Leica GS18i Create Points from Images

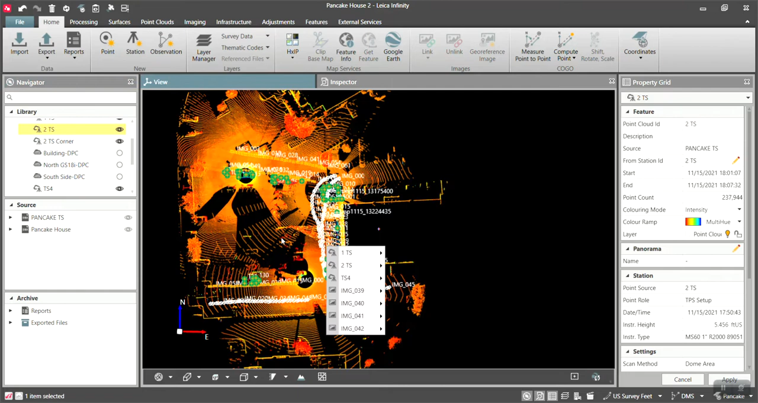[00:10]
Hi, this is Peyton Hatch. Today's video is going to go over to some basic basic capabilities on the GS18i, essentially how to create a point from the pictures. I'm going to show you the point cloud that can be created, but I'm not going to show all the settings and how to essentially process that. And so let's let's try to show you what I've got.
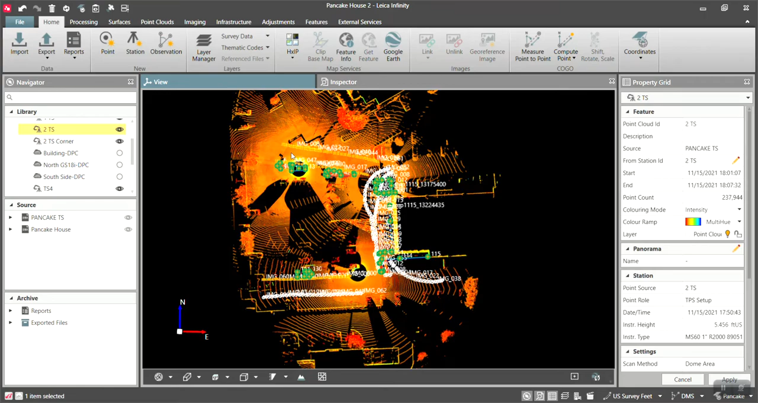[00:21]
I have some MS60 data that was scanned on the face of a building.
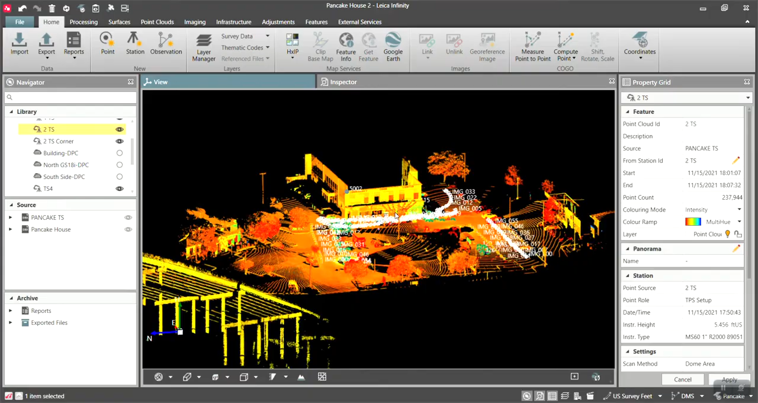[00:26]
So you can see this is this is what we have MS60 data on the face of a pancake house and, you know, some of its parking lot.
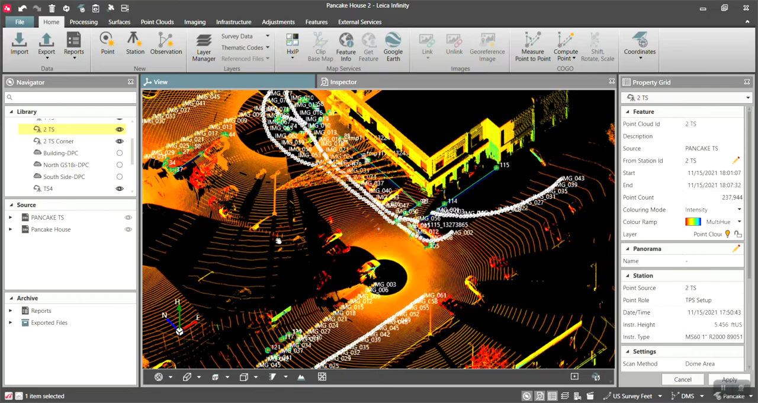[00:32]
And then we've got some line work around the curbing.
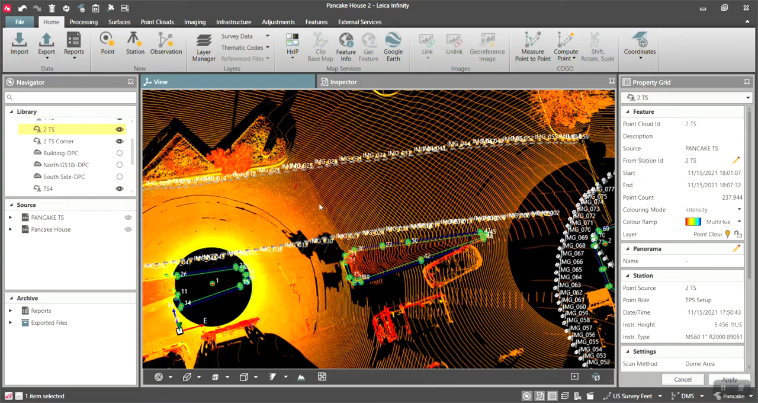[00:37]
And then what you also see are these walks, these images. So image right here, 13, 14.
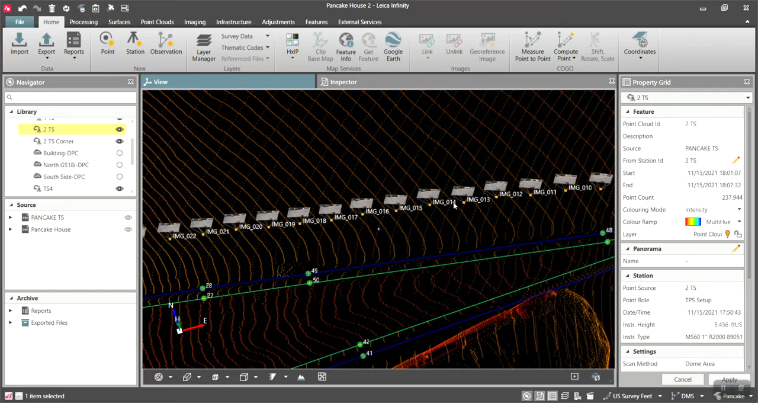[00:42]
These are GS18i images. And I did them around the front of the building.
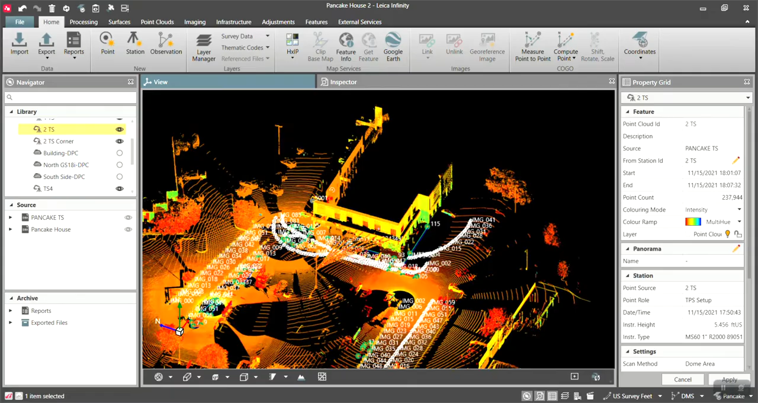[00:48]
So you can see I have a couple different walks, just doing some testing.
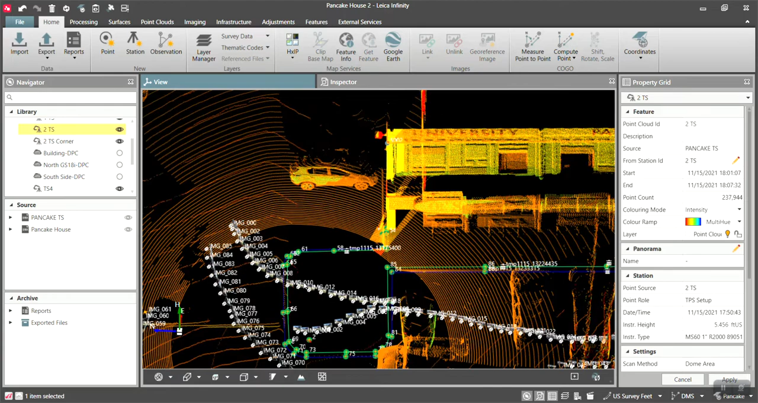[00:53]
So you can see all of them right here. And I have the image frustrations turned on. So if we rotate these around, you actually see what each one of the photos is.
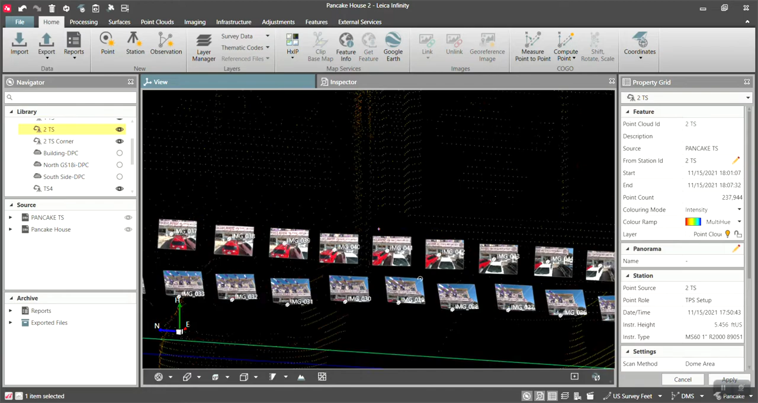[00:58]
You can see this one here was, you know, aimed up higher.
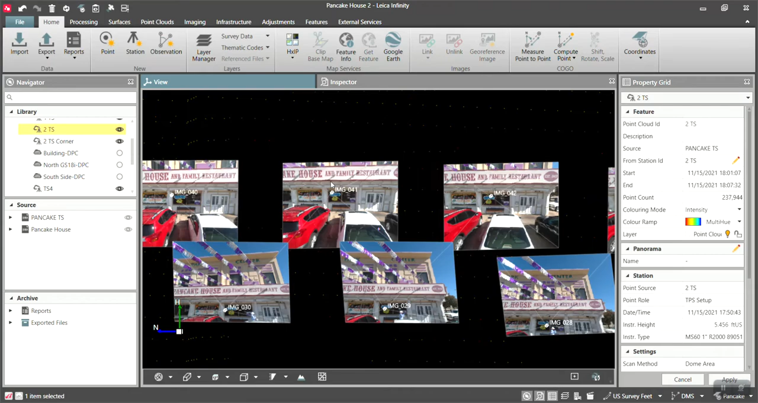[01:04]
And this one down here was aimed lower at the building, just so I encompass the entire the entire building in my walks.
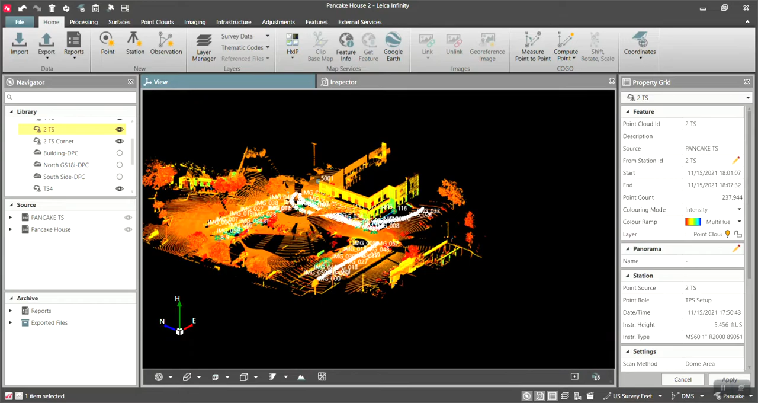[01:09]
And what I wanted to show today is essentially how to create points on the corners.
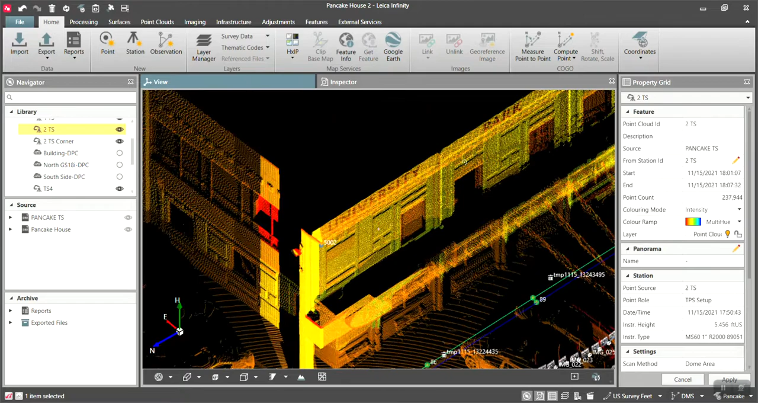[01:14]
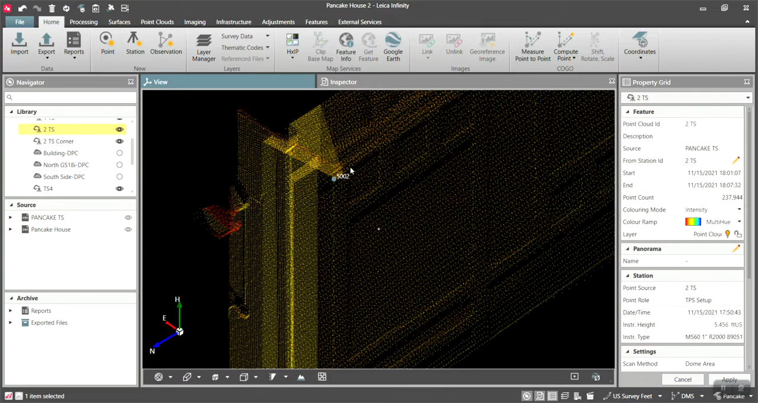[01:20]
And so right up here, let me turn off this right here. So you can see I have a reflective of a shot up there on the top of that building.
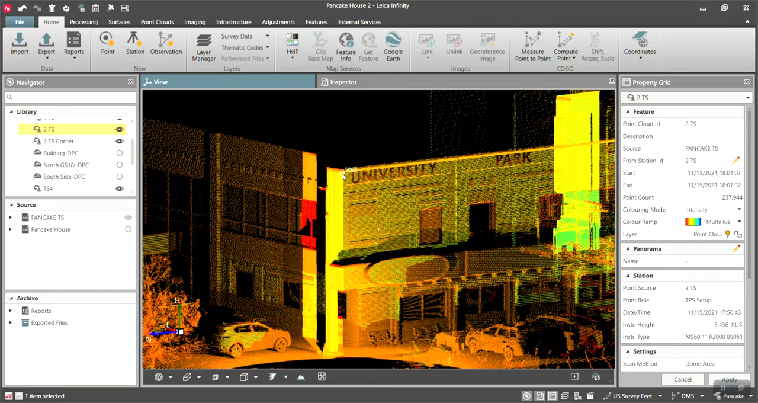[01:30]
So let's click on a hair 5001. Let's turn everything back on here.
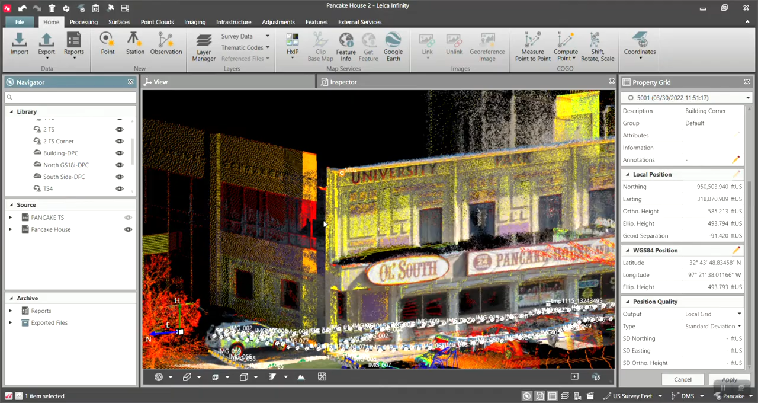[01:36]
It's not the one I wanted. So that 5002, 5001.
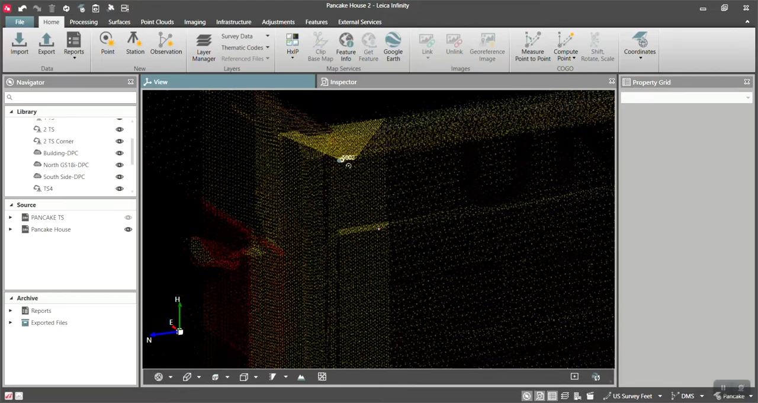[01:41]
Oh, well, everything back on.
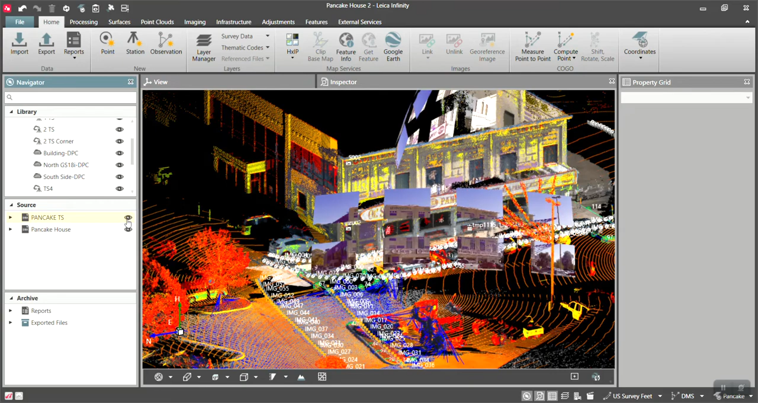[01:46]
There we go. This is what I wanted. All right. So you can see I have a reflective of a shot.
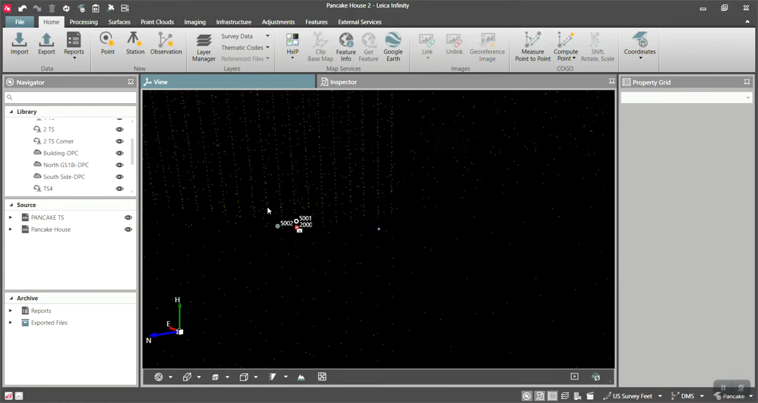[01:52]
Point number 2000 shot from the total station over here on the side 2000. And see here is the image that we took from it. There's the point we have.